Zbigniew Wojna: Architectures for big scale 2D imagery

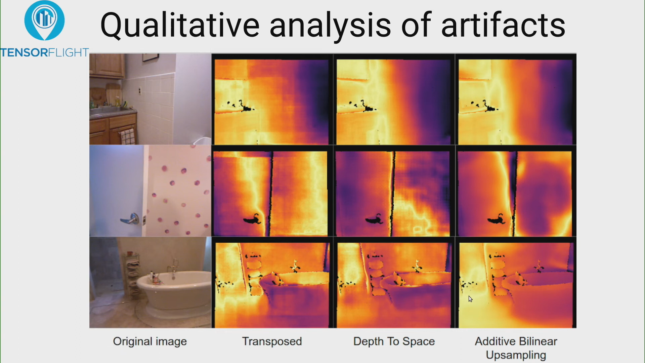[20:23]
So here is like a lot of crosses, even more and extremely smooth. And the same for buff. I think this gives like nice results, especially for 3D reconstruction problems where you don't want to like confuse your, um, uh, your algorithm that are using this, this type of output.